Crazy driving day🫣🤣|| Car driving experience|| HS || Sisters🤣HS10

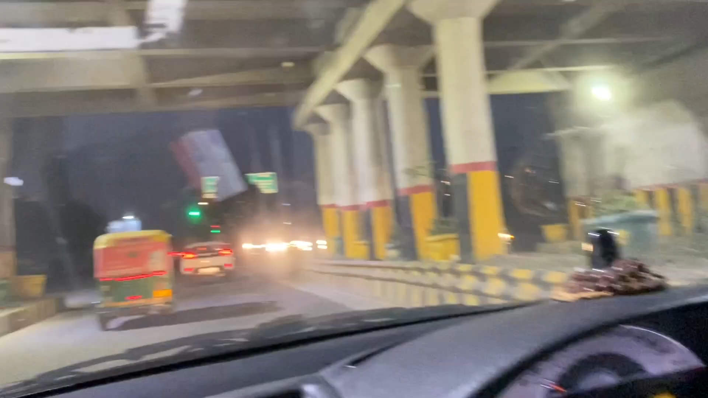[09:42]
अब ये लाल बत्ती से चुचुर ग्रीन ग्रीन ग्रीन वाला राइट होना राइट, अभी लेना मत राइट है नहीं।
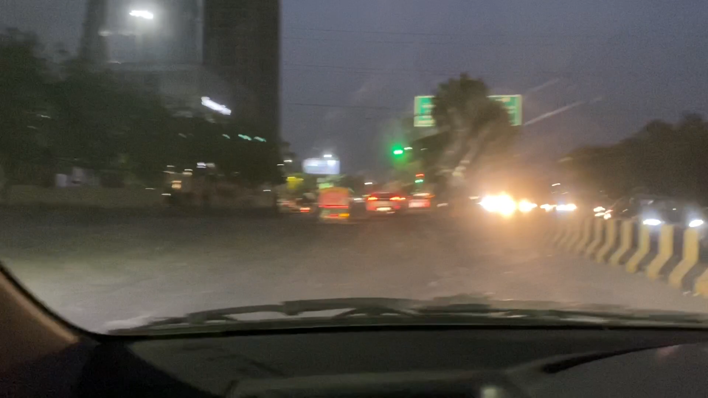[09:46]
सीधा चलो सीधा देख के वो हथौड़े भी आ रही है हथौड़ी नहीं गायोड़ा आ रही है